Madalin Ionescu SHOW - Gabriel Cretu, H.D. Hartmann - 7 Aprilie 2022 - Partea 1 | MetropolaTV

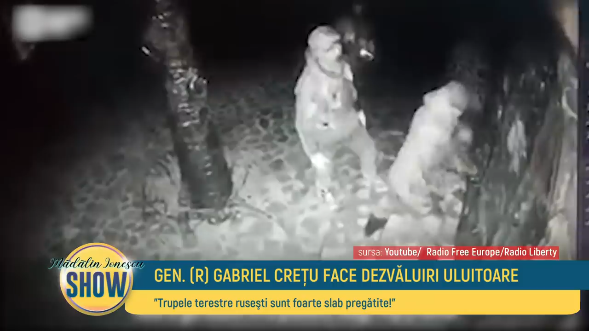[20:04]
Tine-ți vinte, acum două sătămâni spuneam că se fac recrutări în armata rusă, inclusiv din pușcării. S-ar putea să fie unii din ăștia. Uite, ăștia arată ca hoții, nu ca soldații.
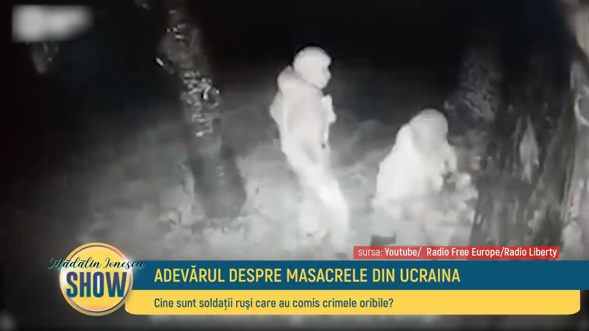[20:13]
Iarăți-mă, n-au arma la ei. Tu-mi vezi, ăla n-are nicio zi. Uite, e venit să, zic, cu bara să desfacă depozitul.